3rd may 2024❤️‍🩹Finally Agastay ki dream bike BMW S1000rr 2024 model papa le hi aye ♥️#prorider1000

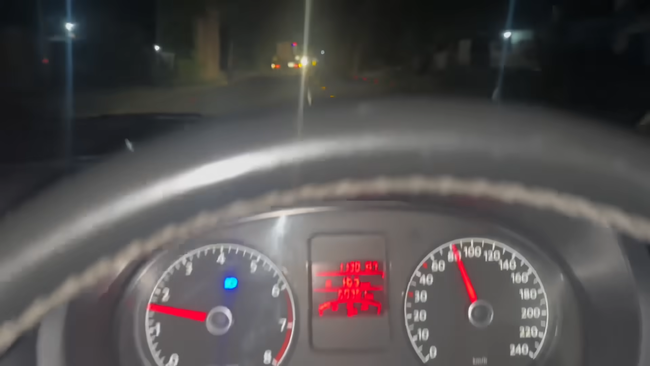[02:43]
क्या ये इस समय चल रही है पोलो जीटी 80 पे, और ये देखो सामने, अभी ये ध्यान रखना,
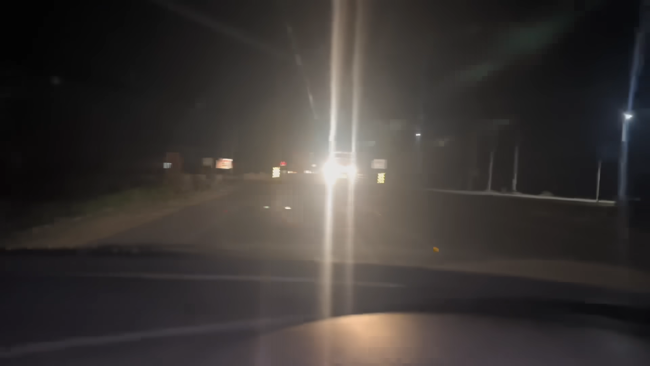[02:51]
मैं आपको दिखाता हूँ ये क्या है, देखते रहो, मैं आपको दिखाता हूँ। इसे BMW का जोश तो नहीं आ गया, धीरे धीरे चलता हूँ। नहीं, ये देखो भाई इधर,
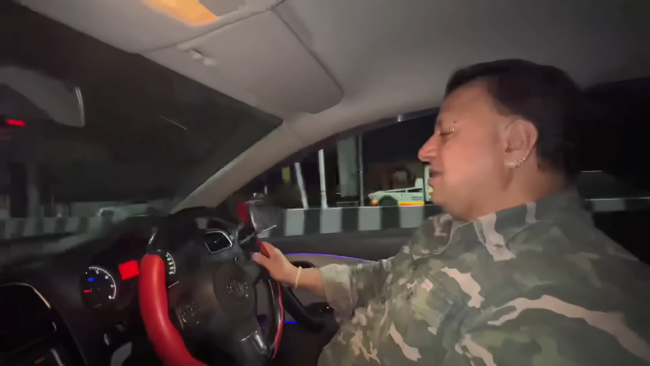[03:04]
ये है रैप्टर की दो ब्रदर्स आ गए हैं।
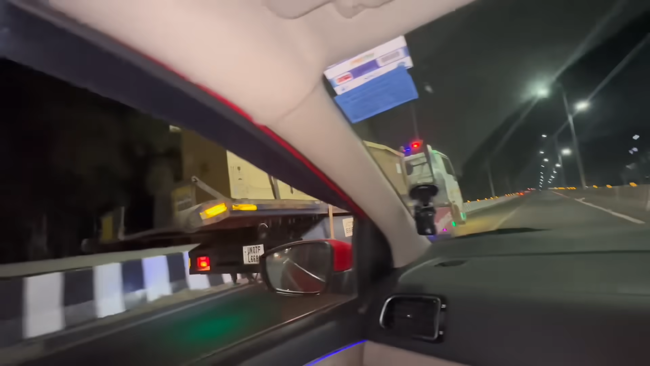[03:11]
ओ भाई क्या बॉम्ब लग रहे हैं यार। ओ धीरे चलाइए आराम से।
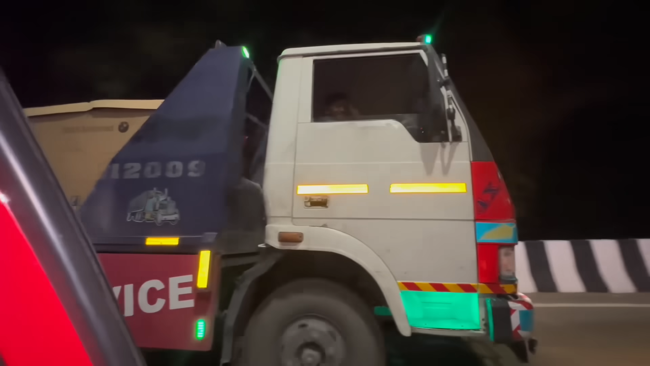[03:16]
ओ भाई ये चेक करो, भाई ये चेक करो,